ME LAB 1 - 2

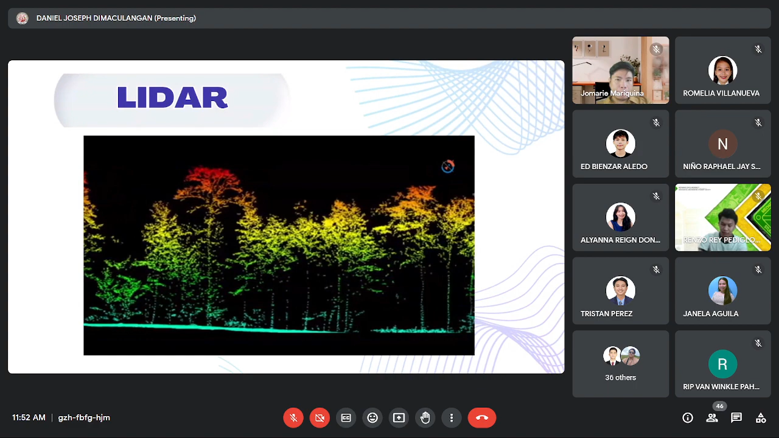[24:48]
LiDAR system allows us to examine both natural and man-made environments with accuracy, precision, and flexibility.